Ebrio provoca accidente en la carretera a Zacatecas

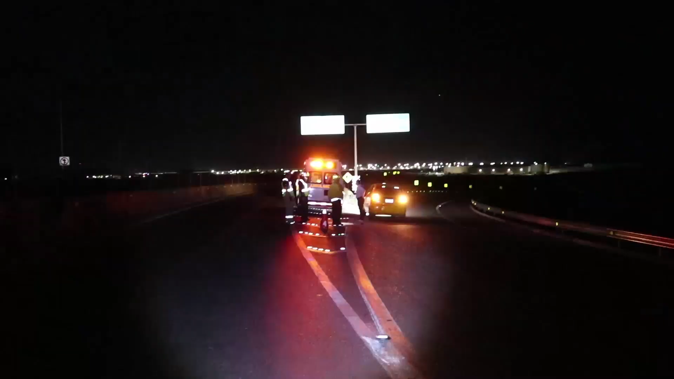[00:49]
Elementos de la Guardia Nacional de la División de Caminos abanderaron el lugar y retiraron la unidad siniestrada con ayuda de una grúa hasta un corralón mientras se deslindan, las responsabilidades.